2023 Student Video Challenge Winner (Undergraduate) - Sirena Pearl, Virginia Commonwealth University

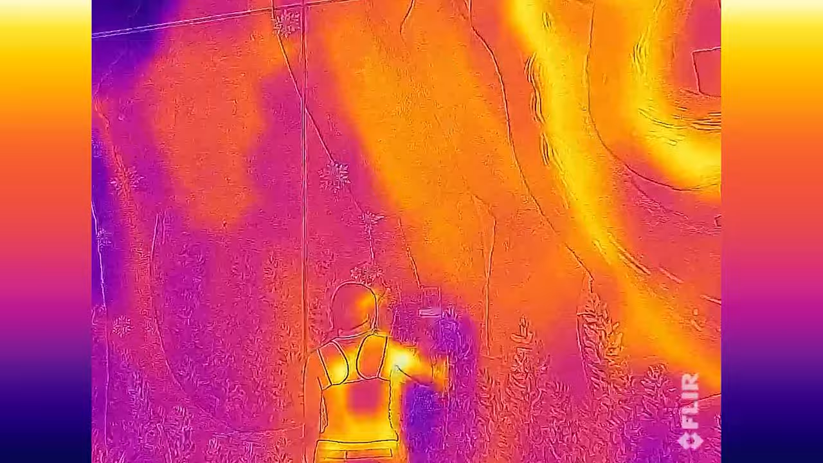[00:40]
I used a thermal infrared camera to measure the thermal qualities of the paint and purposely painted with these properties to create temperature contrast in the paintings of the urban cities.